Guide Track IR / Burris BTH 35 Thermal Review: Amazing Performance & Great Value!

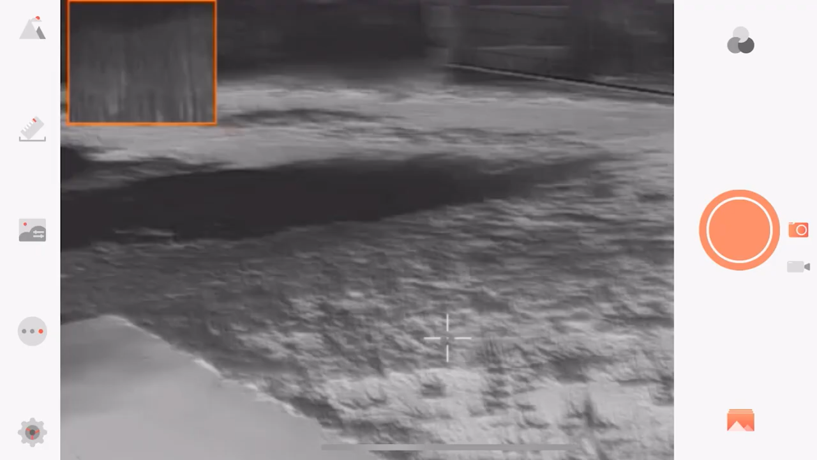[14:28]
so what you're seeing on the screen is what I'm seeing through monocular so this is obviously a driveway uh and I am in the white hot mode at the moment you can see the
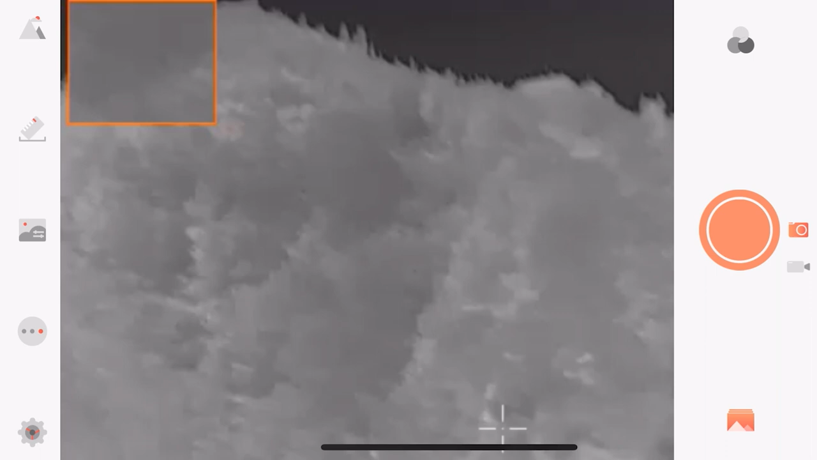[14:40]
tree line which is about 500 600 yards away uh and you'll you're seeing
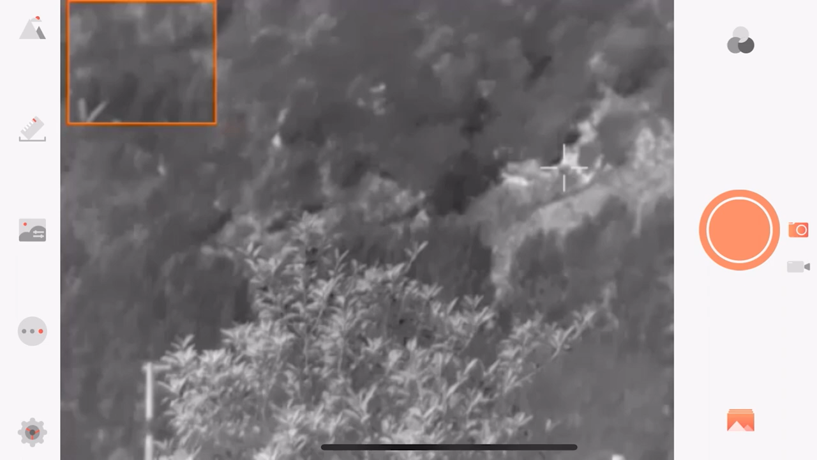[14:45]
the fence post you're seeing the picture and picture in the top left
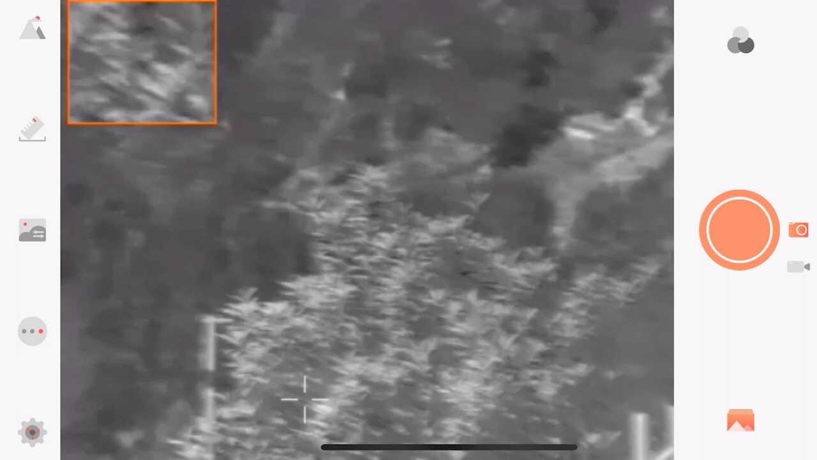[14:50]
there that's just magnifying whatever is in the center of the screen um and
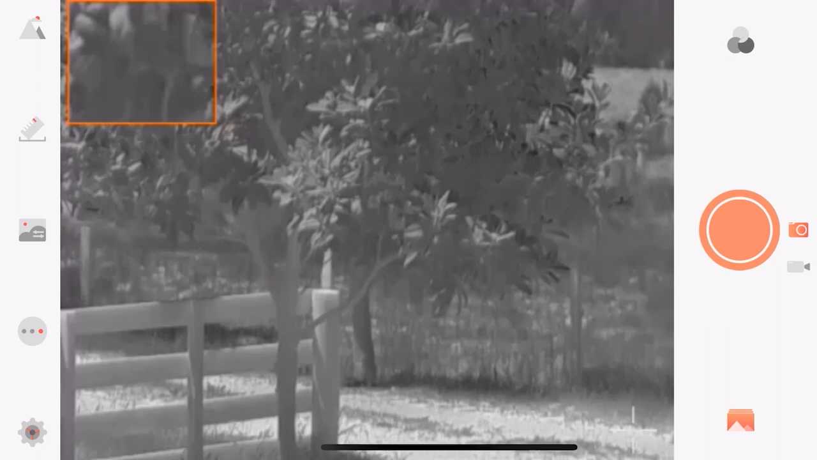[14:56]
the hot track feature which is that little cursor bouncing around so in the app as well you have
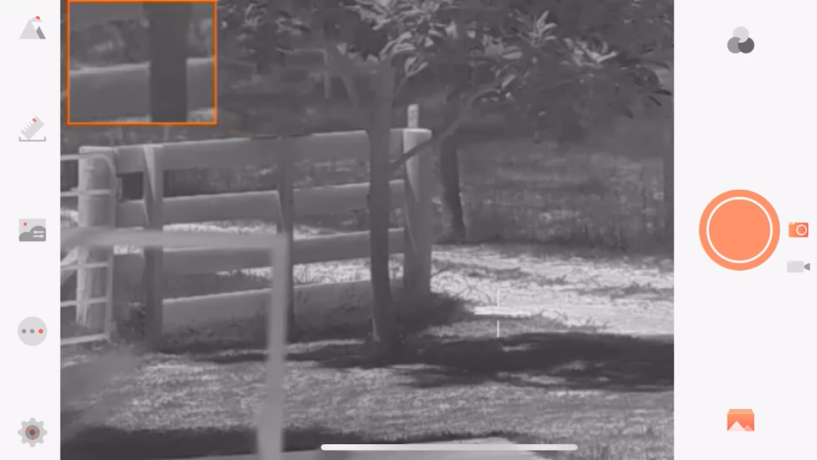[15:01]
direct access to all of the settings for the thermal so you can do this through the device uh or you can do it through the app it's a little bit easy actually through the app so for
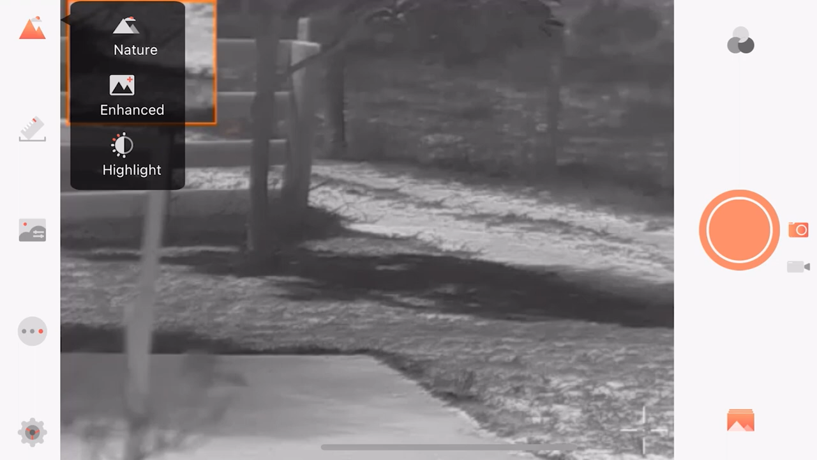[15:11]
instance I can change brightness settings contrast the picture mode uh enhanced highlight nature I typically use
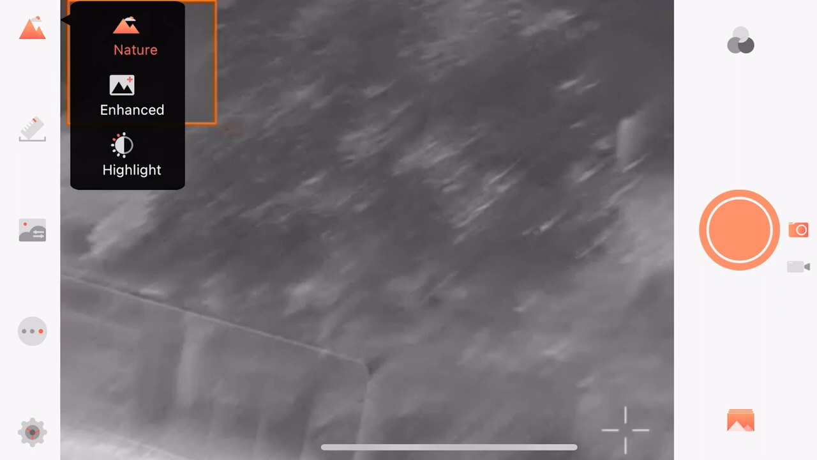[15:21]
nature for most outside shots um I can
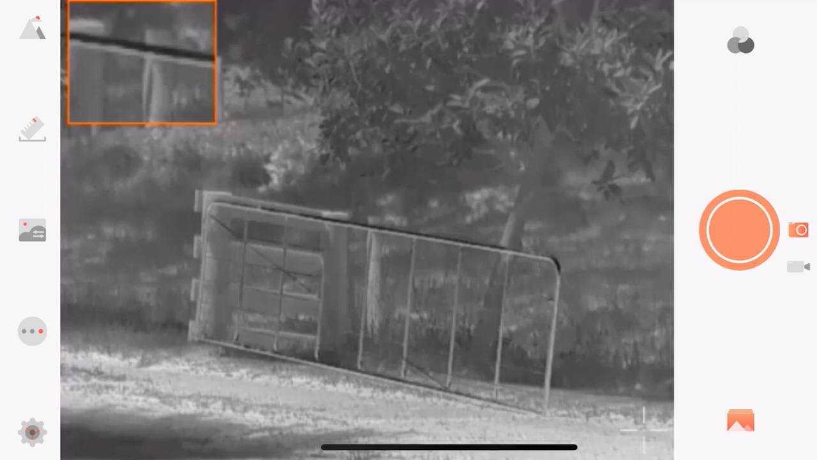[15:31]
change the brightness and the contrast and I'm just pushing these buttons here I can turn off picture in picture and hot track and then of course you can change what type of color palette you want so
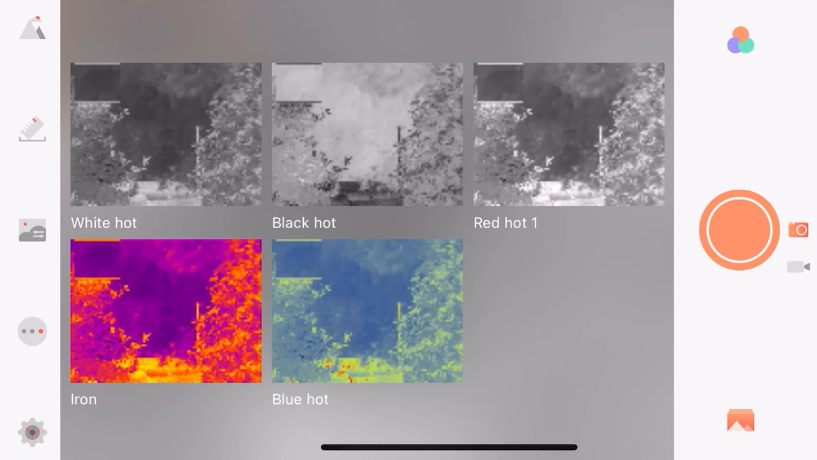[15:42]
I'm using white hot but you can go to iron blue hot you
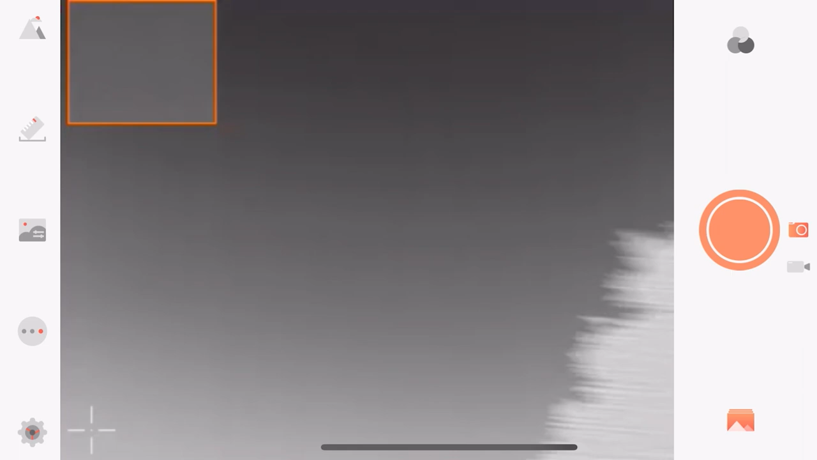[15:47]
can take photos and record directly through the app as
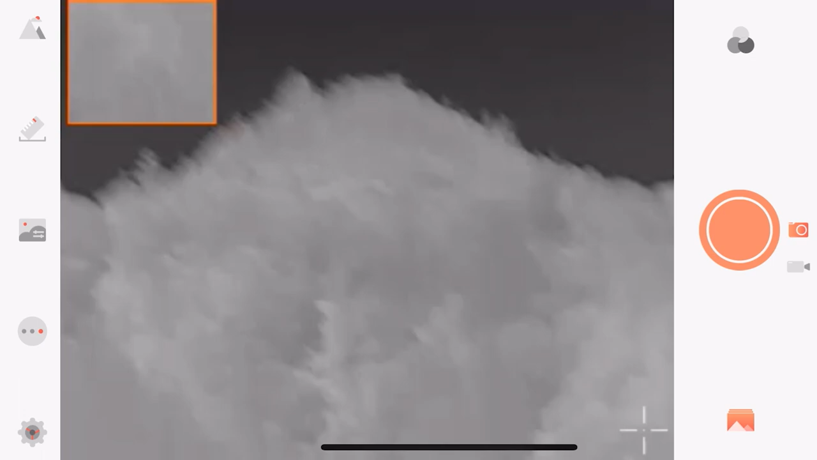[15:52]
well so now we've seen the guide track ir in action there's a few other things I want to show you about the unit itself
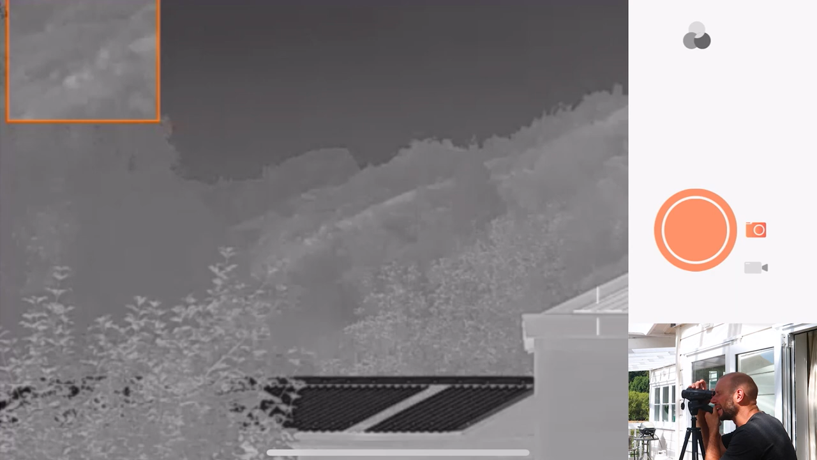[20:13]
can't see it through here as i zoom in though let's see if anything changes there we go as i zoom in the track ir picks out the water tanks but if i didn't know they were there i wouldn't be able to
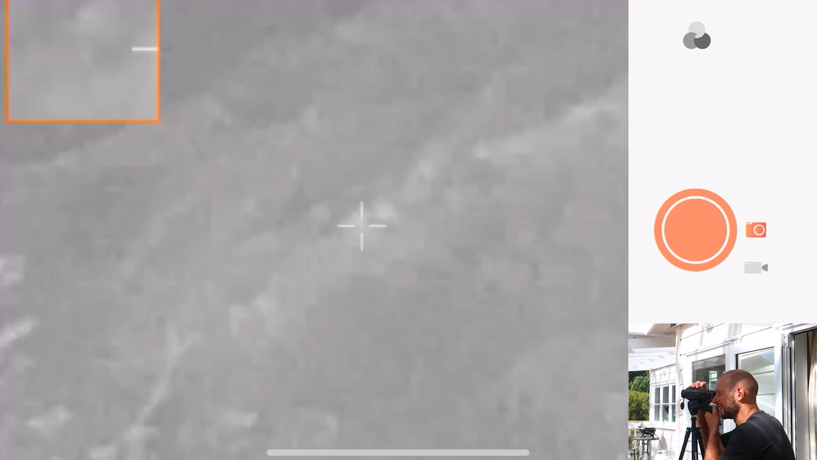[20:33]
spot them that is pushing it though it's probably not the best example to come up with you can see them though as we move out you can see there's two white blobs there i wonder what would happen in different settings in fact in black hot they're a lot more apparent
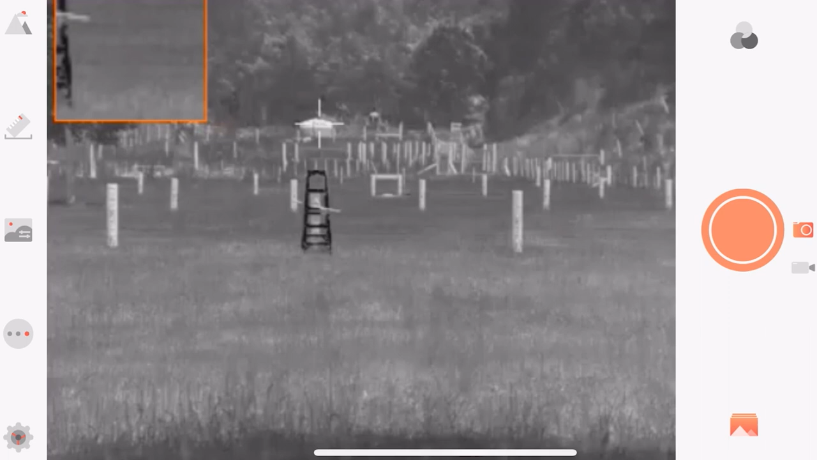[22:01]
it through the app i'm using the latter at the moment just because i can set up the guide on a tripod it's nice and steady i don't have to move around pushing all the buttons and it's just going to look horrible so i'm going to pull it up and straight away you see these two lines and now if i'm looking through
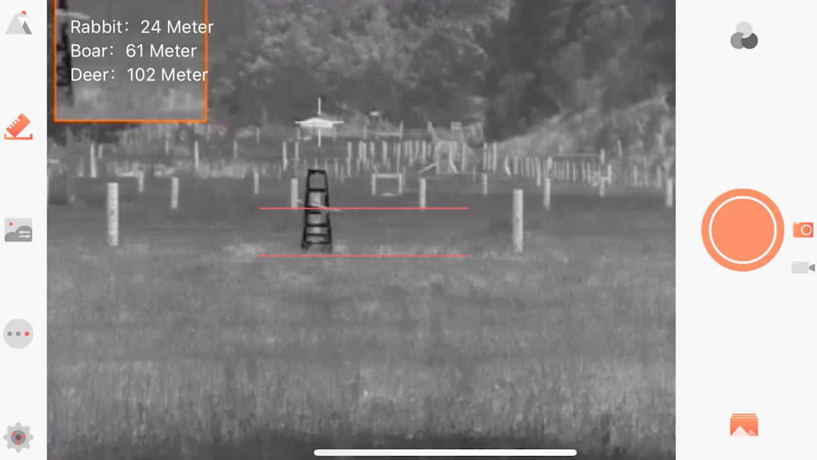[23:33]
uh there is a few inches of grass there so um all right we'll just go with that and now that's spitting out 61 meters for a boar so uh it's a little bit different you know 10 different but again for a thermal uh using algorithm to calculate range it's it's pretty good i mean it's it's better than i expected to be honest a couple things i forgot to mention the
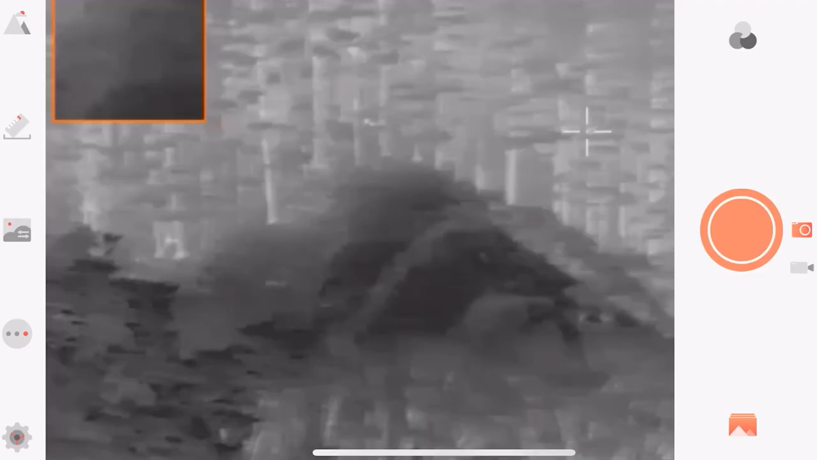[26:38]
track ir going straight up into the bush there into the trees um it's bouncing between two of them by the looks of it there's a couple up there the only downside with the track ir is when it's over the target or the animal uh
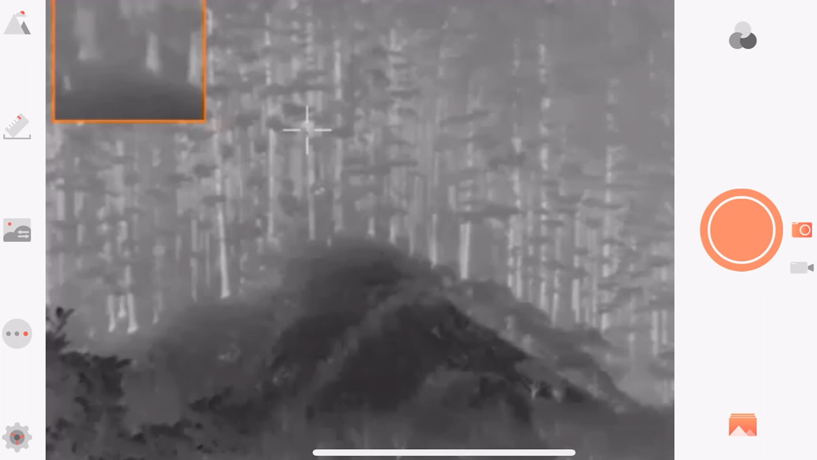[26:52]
it actually makes it a little bit hard to see so um i'm gonna zoom in now but
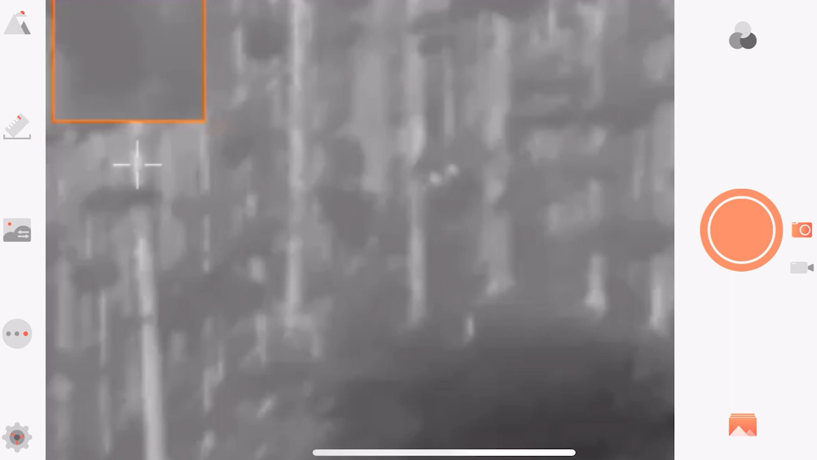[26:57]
you can see that's about 400 yards right maybe a bit more and um obviously i
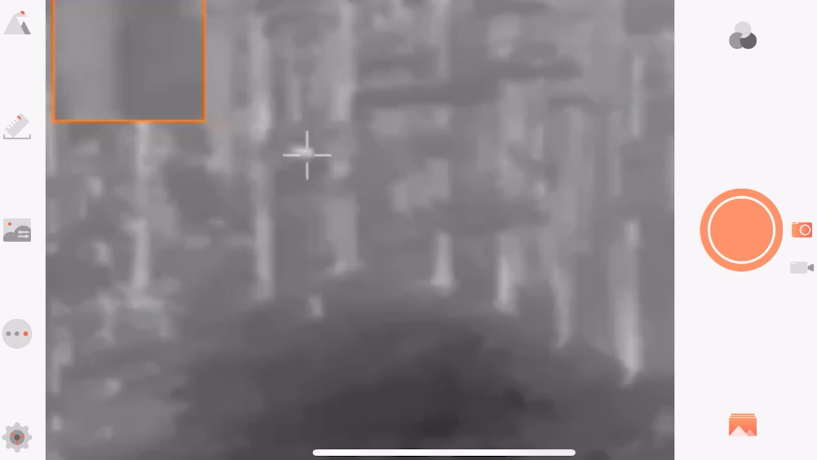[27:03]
i wouldn't know if that's a goat deer a sheep um it's just because i heard the goats crying out before so that's it full zoom there just changing between the picture modes so again detection is great like i know that there's something up there um let's
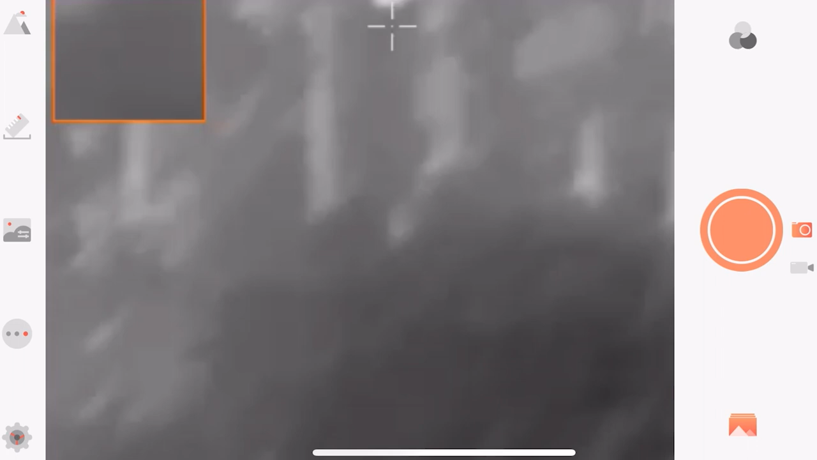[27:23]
try a different picture that's black hot red
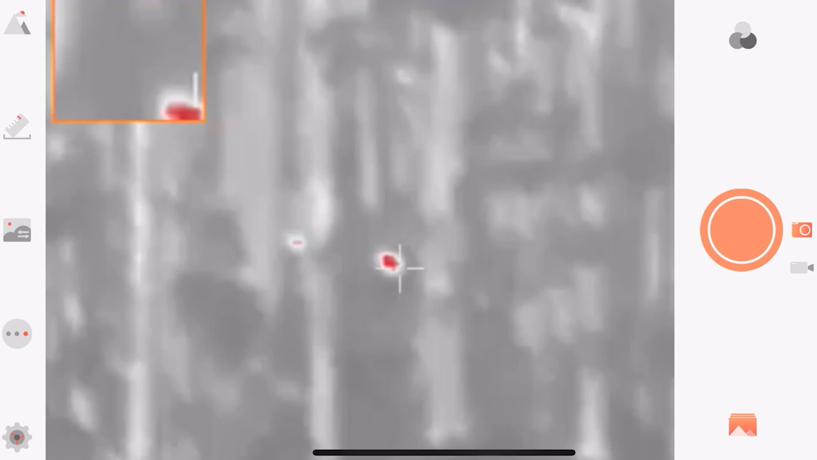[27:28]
hot iron blue hot that's thick trees that i'm
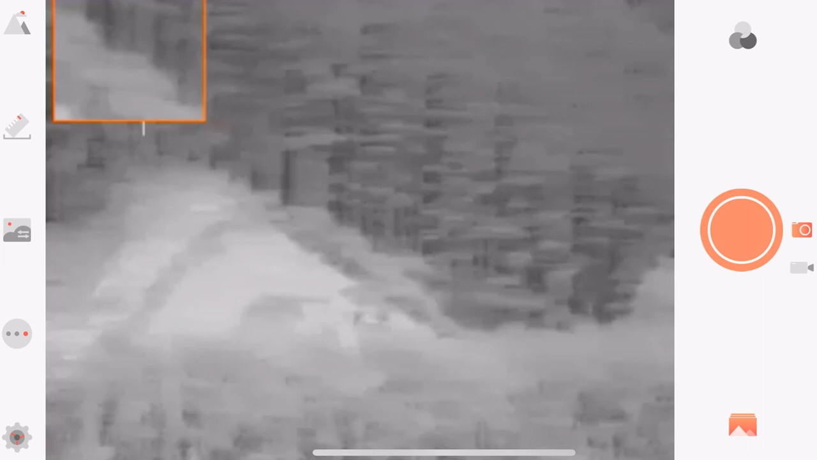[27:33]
looking at and it's picking out those black dots and see this is where the red dot's really good because it's picking out those animals in the bush there that i wouldn't be able to see otherwise